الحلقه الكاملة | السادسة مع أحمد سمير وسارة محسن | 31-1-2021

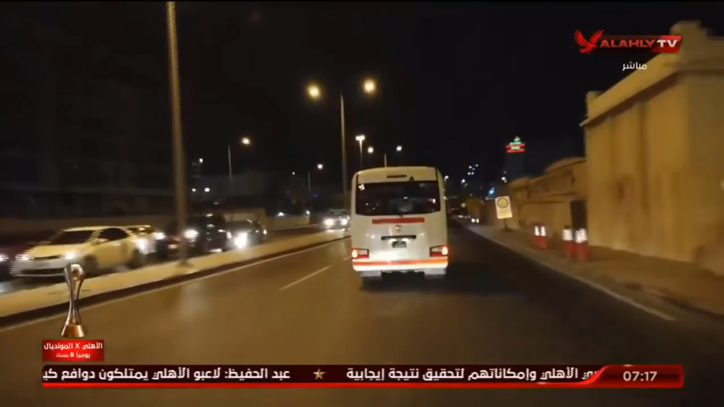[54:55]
طبعاً إحنا بننقل حضراتكم يعني الصورة لحظة بلحظة دلوقتي تحرك حفلة الأهلي لملعب التدريب اليوم الثاني ده تدريب الثاني طبعاً من ساعة وصول البعثة لمونديال الأندية البص في طريقه لملعب التدريب علشان تقود اللعبة التدريب والحقيقة إنه من الحاجات أو الحاجات اللي بتوصل لنا دايماً من زملائنا في بعثة المونديال إنه إنبارح موسيماني كان عامل